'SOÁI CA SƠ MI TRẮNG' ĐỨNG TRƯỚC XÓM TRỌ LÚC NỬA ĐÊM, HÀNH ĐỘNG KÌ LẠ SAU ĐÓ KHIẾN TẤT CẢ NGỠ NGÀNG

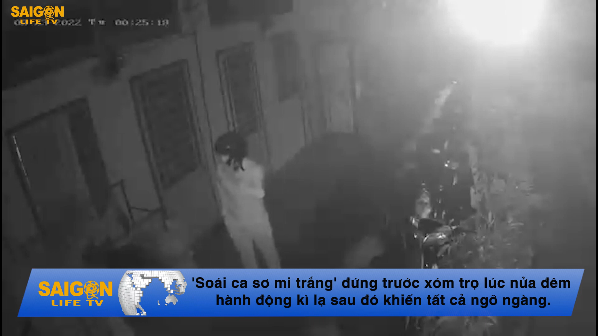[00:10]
Sự việc xảy ra vào lúc 0 giờ 25 phút ngày 23 tháng 3, một nam thanh niên cao ráo, ăn mặc lịch sự, đội mũ bảo hiểm tiến đến trước cửa một căn nhà trọ. Thanh niên này đứng nghe điện thoại, vừa đảo mắt nhìn xung quanh,
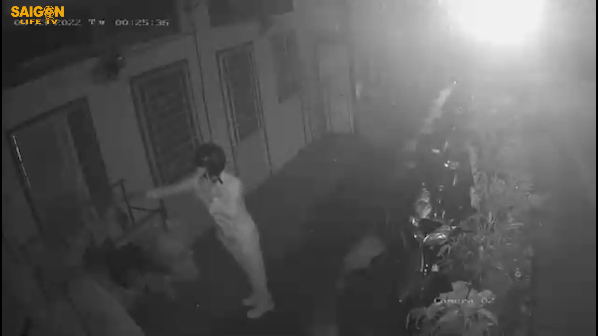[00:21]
đặc biệt chàng trai này tập trung hướng mắt nhìn vào giá phơi quần áo cạnh đó. Người này tiến lại gần, với tay lấy chiếc mắt treo đồ lót phụ nữ, rồi vội va tròn, giữ chặt trước ngực và quay lưng bước đi thẳng. Vừa đi, thanh niên vừa cố giấu giếm, chiến lợi phẩm vào trong người. Theo người dân chia sẻ, xóm trọ này khi trước thường hay bị mất trộm đồ lót phụ nữ, thời gian gần đây đỡ hơn thì lại xảy ra sự việc. Đến khi xem lại camera an ninh thì phát hiện cảnh tượng trên, đoạn clip khi được đăng tải nhanh chóng nhận được sự chú ý của cộng đồng mạng.